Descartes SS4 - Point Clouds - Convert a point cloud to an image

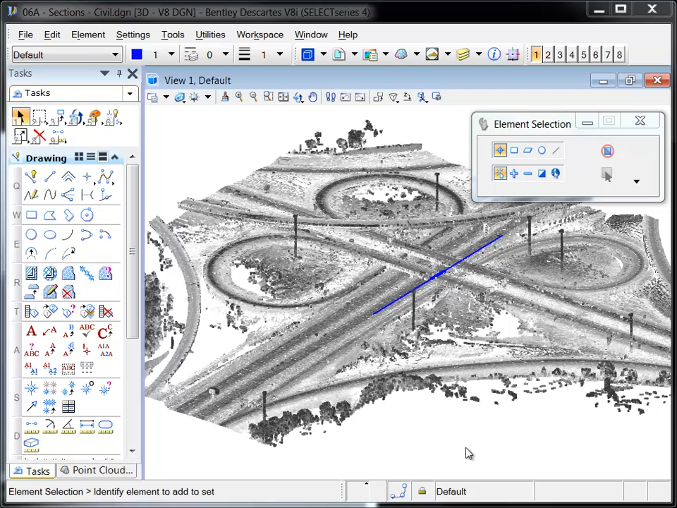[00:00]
In this example, the Descartes Merge tool will be used to create a reusable image of a point cloud section.
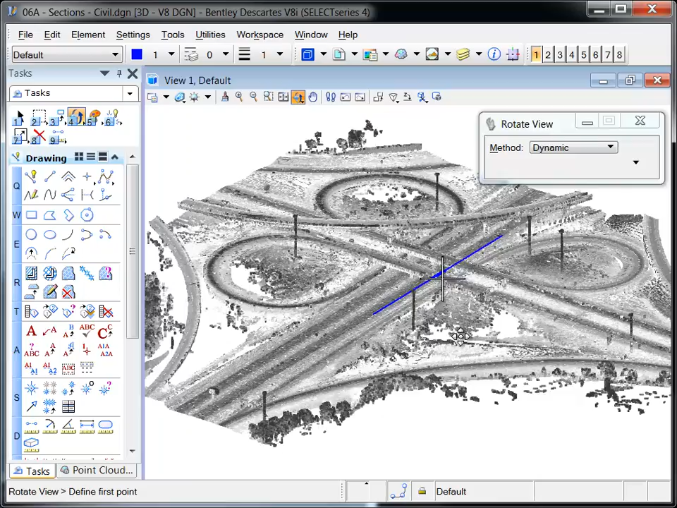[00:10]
A section of the bridge has already been created, and its location is described by the section graphics shown in blue.
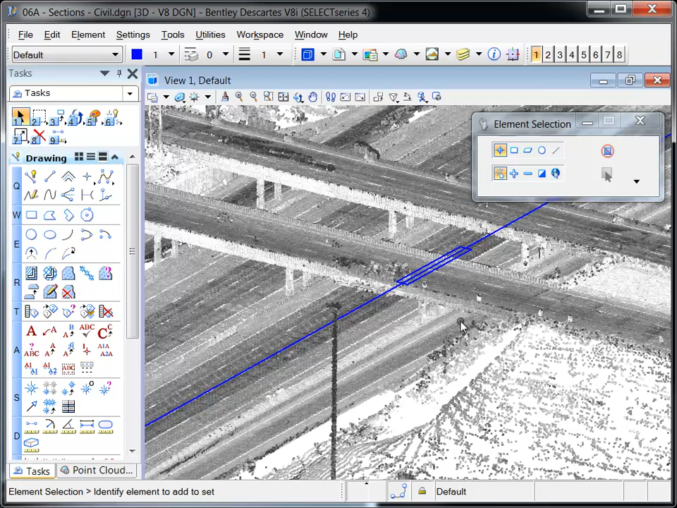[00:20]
View 2 is the section view, and it will become the source data for a new image file.